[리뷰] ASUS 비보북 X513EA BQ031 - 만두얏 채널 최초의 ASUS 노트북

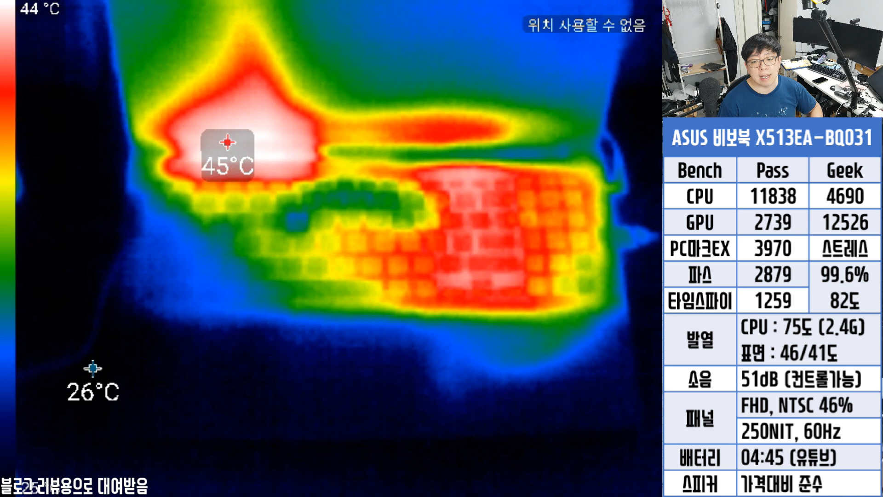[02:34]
On screen: scale top 44°C
그리고 키보드 단위 41도라서 실질적으로 키보드에서
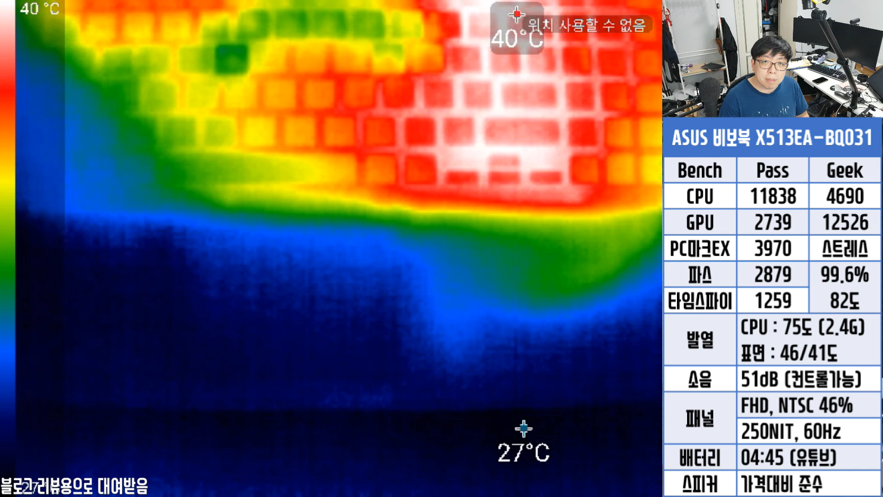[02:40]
On screen: max 40°C
발생하는 그런 발열은 불편한 상황이 아닐 수 있겠다 나름 41도면 쓸만한 수준이에요 요런 풀로드 상태에서 아시겠죠 자 이제 소음 테스트로 넘어갈 수 있도록 할게요 풀로드 상태로 소음 테스트 진행을 했습니다